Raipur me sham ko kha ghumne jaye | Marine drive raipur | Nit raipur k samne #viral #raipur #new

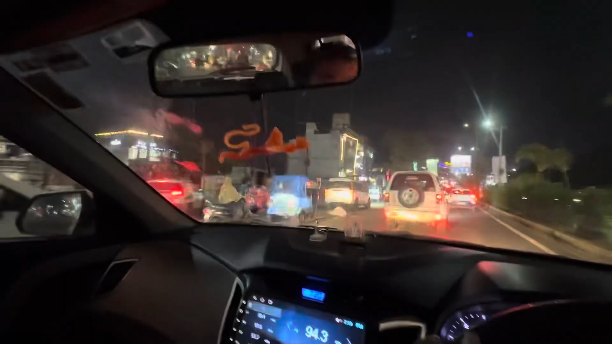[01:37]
तो हम लोग लगपख अभी मरीन ड्राइब के सामने हम लग पहुच चुक अब देख सकते हूं यहां का नजारा बहुत
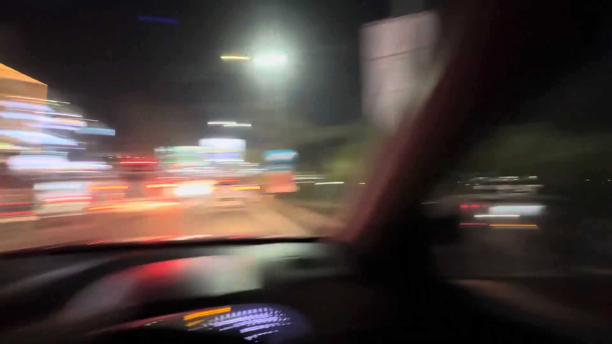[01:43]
ज़्यादा क्राउड रहते इस जगे पर बहुत ज़्यादा फेड़ रहता आप देखिए दर से भी दिखा दो थोड़ा देखिए कैसा क्राउड है गा�